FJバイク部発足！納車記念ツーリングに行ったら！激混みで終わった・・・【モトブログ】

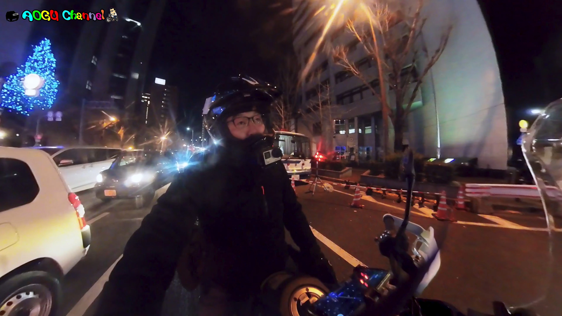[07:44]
?3 キロ ?2 キロ ?3 キロ?どっちがやったかな ?3 キロやったと思う。ずっとね、あの、イルミネーションがね、御堂筋の街を彩っとるわけですけど、さすがイブイブ。
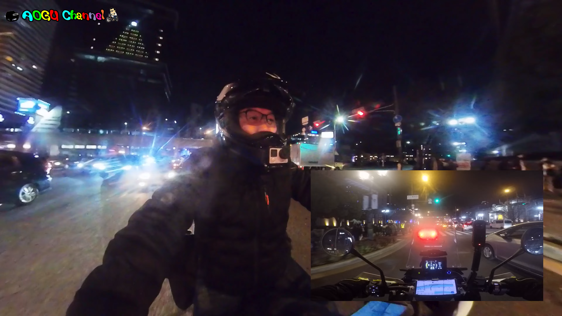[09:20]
大阪市役所かなでございます。すごいね、市役所お金持ちですね